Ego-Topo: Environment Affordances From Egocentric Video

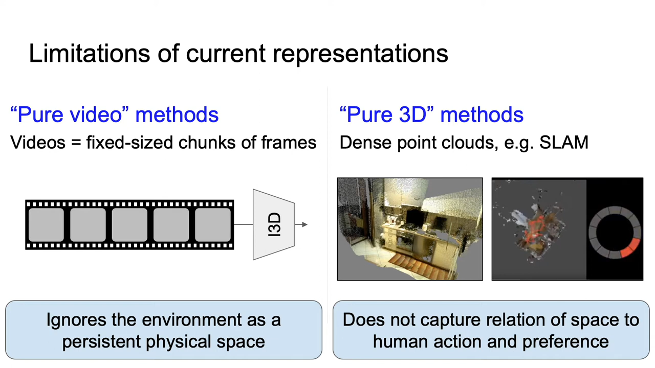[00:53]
of spaces but don't factor in how these are relevant to human interactions and preferences, and commonly fail due to quick camera movements in typical ego videos.